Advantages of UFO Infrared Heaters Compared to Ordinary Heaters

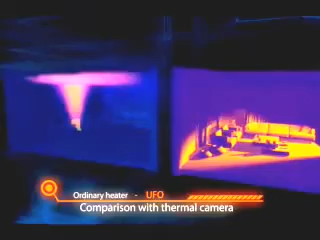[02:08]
UFO and other heaters via thermal cameras also reveal the efficiency of UFO